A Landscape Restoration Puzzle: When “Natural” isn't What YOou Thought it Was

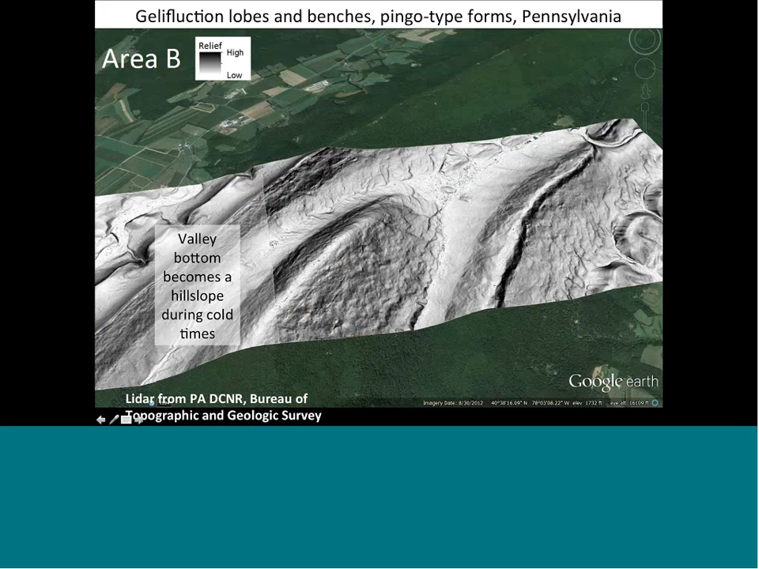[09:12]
But what's neat here is you can also see that going down the main valley in this valley within the Ridge and Valley, it's a shale valley, that there are these large step-like features going down, and these are also gelifluxions. So even the valley bottoms themselves acted as hill slopes during these cold times.
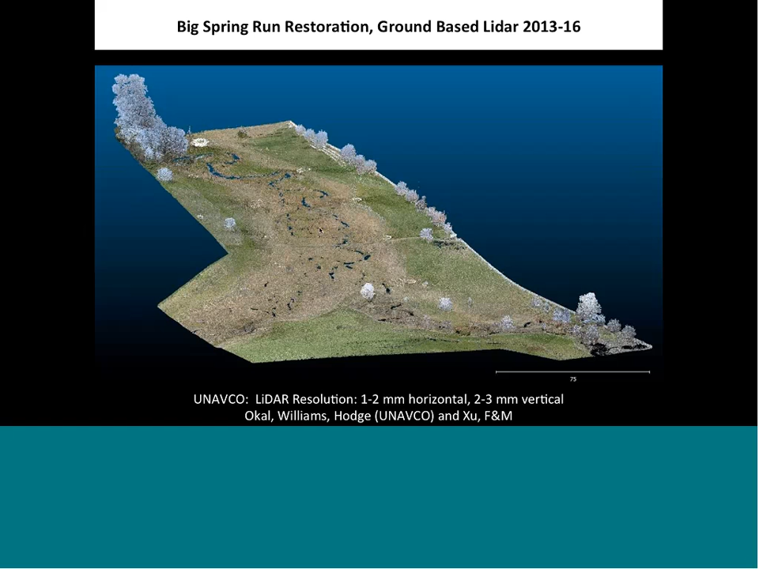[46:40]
using ground-based LIDAR, repeat scanning of ground-based LIDAR, to actually try to look at vegetation over time. And we're also doing a lot of repeat RTK GPS surveying.